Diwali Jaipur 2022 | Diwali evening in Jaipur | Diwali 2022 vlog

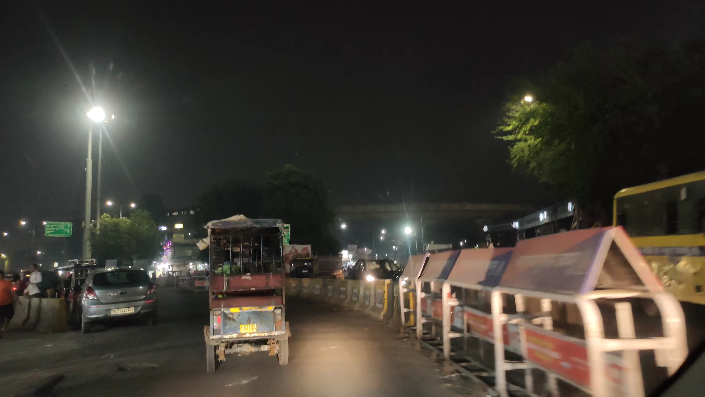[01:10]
स्मूध गोईंग है अभी घर से निकले वे मुश्किल से 500 मीटर हुए अभी तक स्मूध गोईंग चल रहा है तो आगे
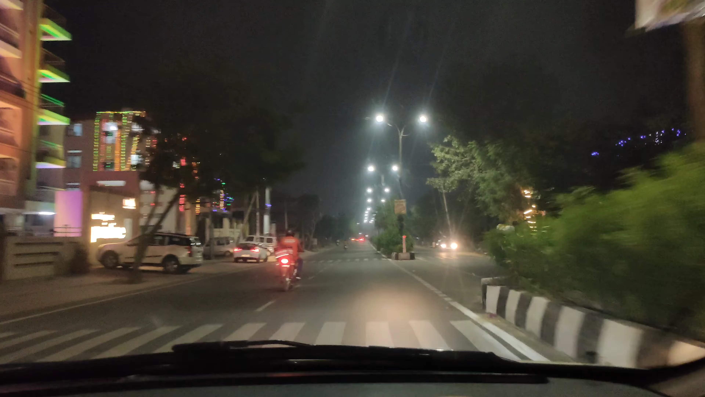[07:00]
रोड पड़ी है कि ट्रैफिक ही नहीं है बिल्कुल भी तो जी मैं निकल चुका हूं अपने न दोस्तों के यहां पे घर पे
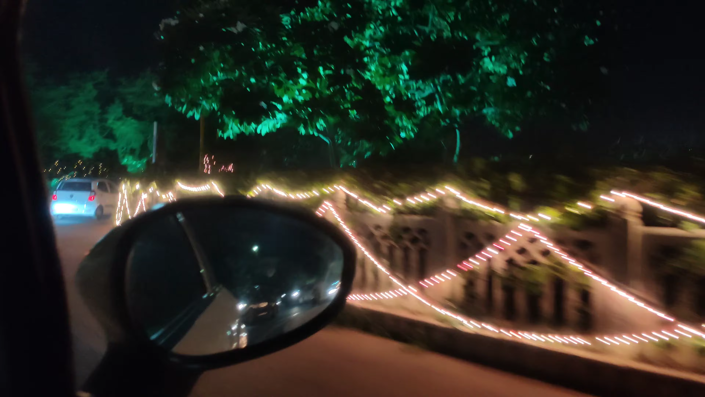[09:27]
अंबेड कर सर्किल से होते हुए यह भी आपने जो
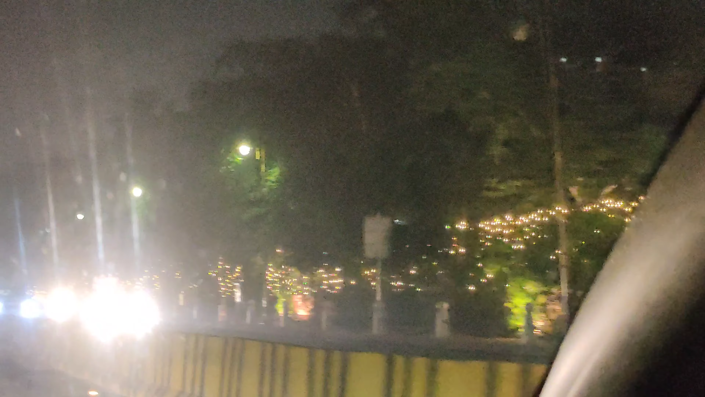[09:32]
लाइट देखिए अंबेड कर सर्किल की थी अब यह लेफ्ट एंड साइड पर आगे आपने हाई कोट और यहां से होते जगमकाट एक दम बढ़िया